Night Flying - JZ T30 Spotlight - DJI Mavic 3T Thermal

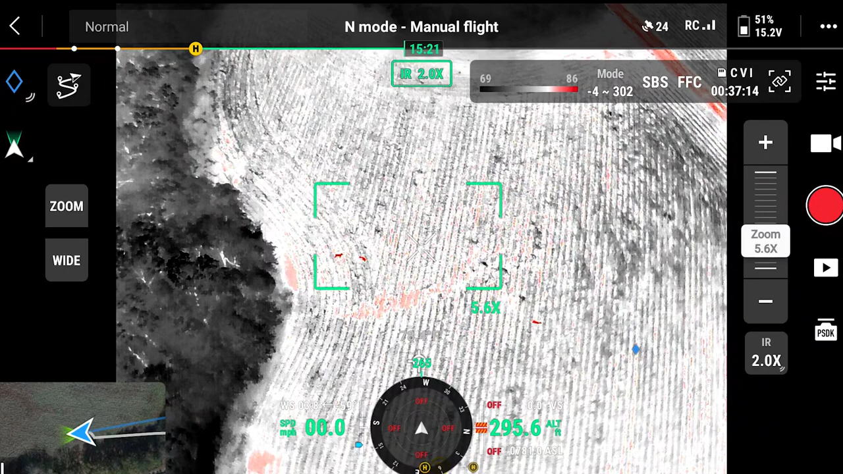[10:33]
I can get eyes.
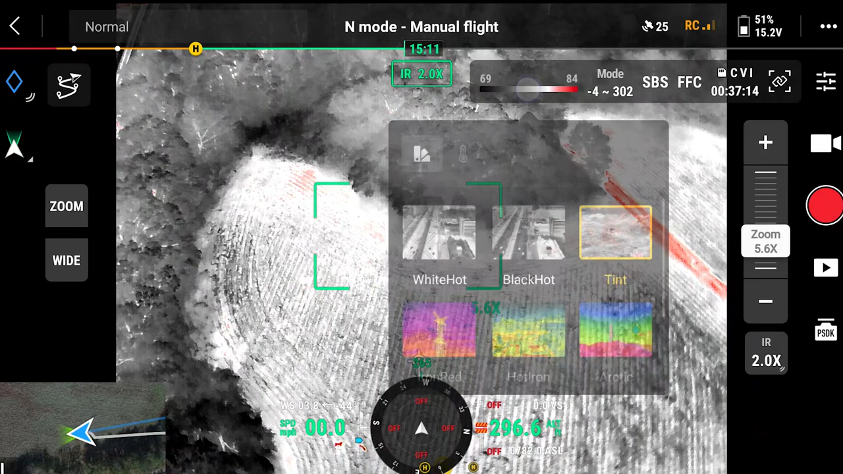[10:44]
All right. Get a little color slider here.
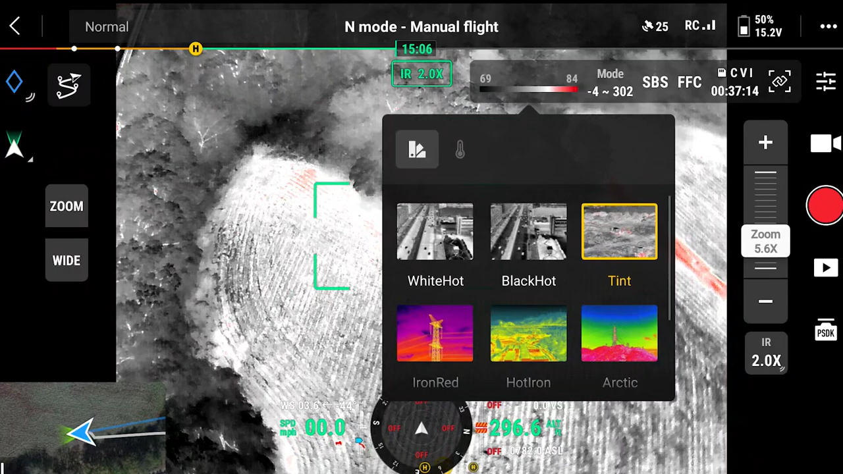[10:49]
Okay. So you're on tint. So go to the isotherms. Make sure you don't have anything turned on there. What is that? The little thermometer-looking thing. To the right. Oh, turn that off. Turn it off. Yeah. Okay. Now go back to that. See what I'm telling you? I think when you do that, you're filtering around a lot of good information. Yeah. So now go.
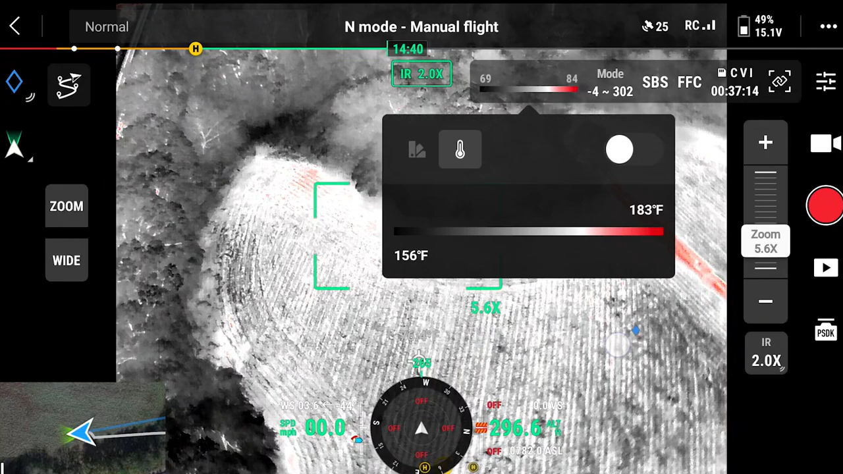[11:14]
On screen: scale top 183°F, scale bottom 156°F
And now that should calm your colors down a little. Yes. Look at that. Yeah. Okay. Good. I knew it looked different when I was putting it over your shoulder.
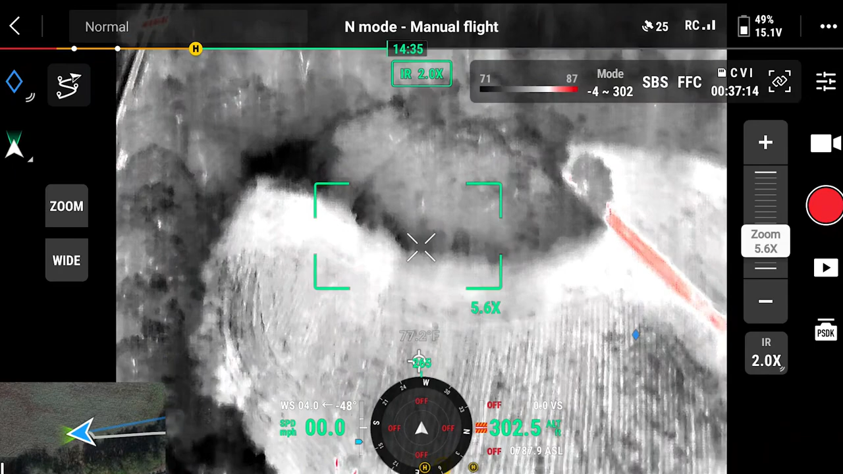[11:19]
Yeah. It's pretty frustrating, though. Yeah. Yeah.
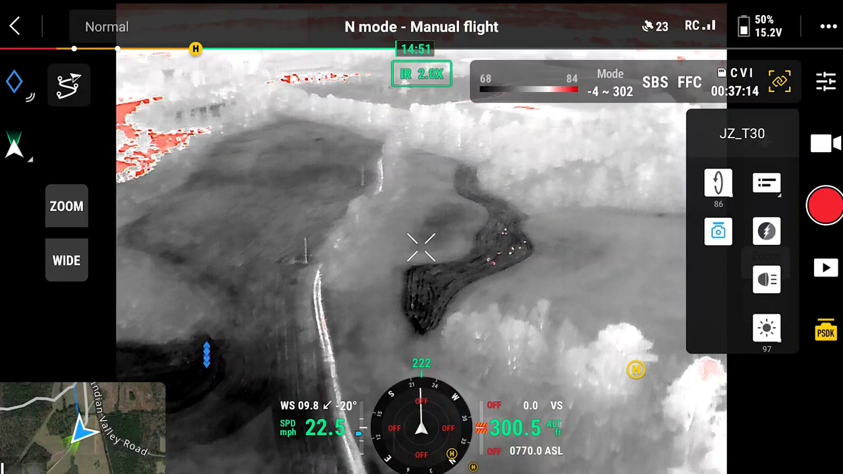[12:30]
Uh, yeah, I can see the drone right over there. Yeah. You can see it, right? Mm-hmm. Let's get an idea. That's quite a few of them. Um, I think those are cows.
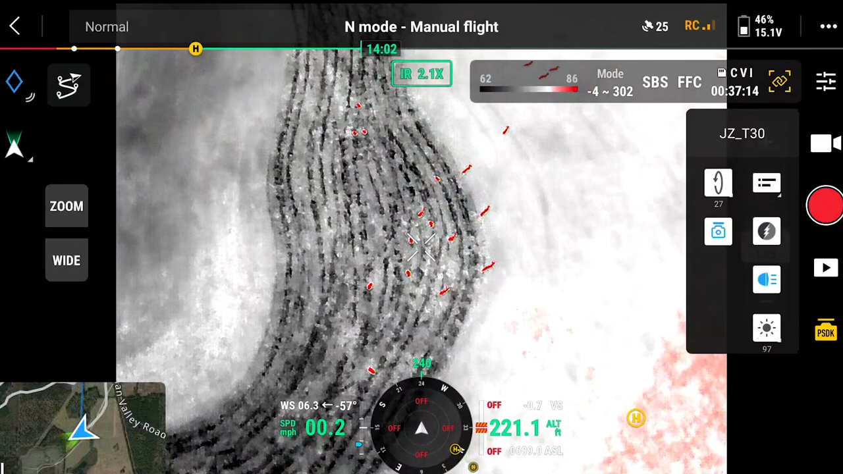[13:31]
That's all deer. Those look at them running. Holy smokes. Yeah. Well, that's the whole area's population. Yeah. Holy moly.
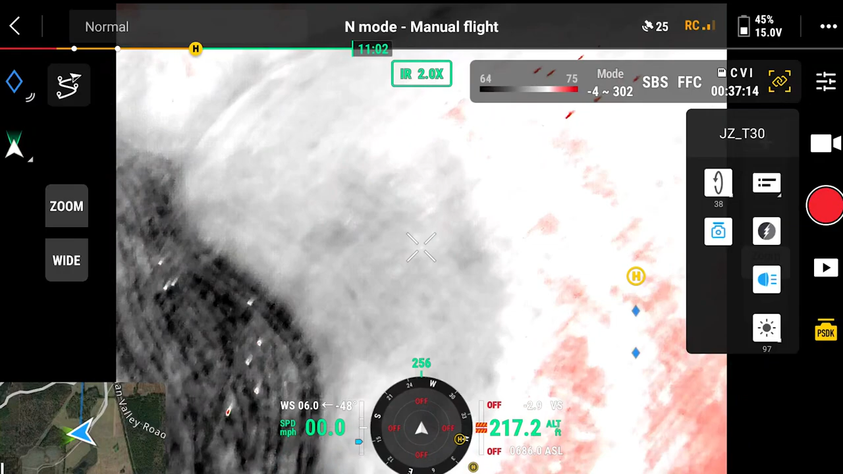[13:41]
That's 20 deer, yeah.
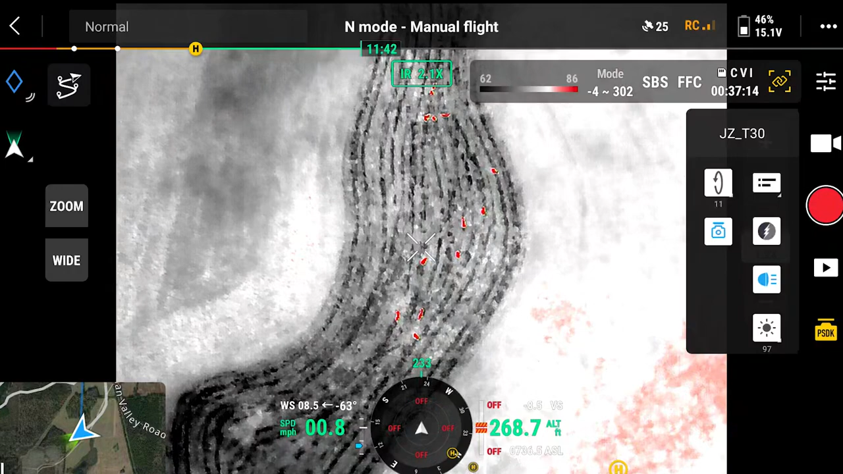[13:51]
Uh-oh. Nope, those are deer. That's all deer. Those look at them running. Holy smokes. Yeah. Well, that's the whole area's calculation. Yeah. Holy moly. That's 20 deer, yeah. All right.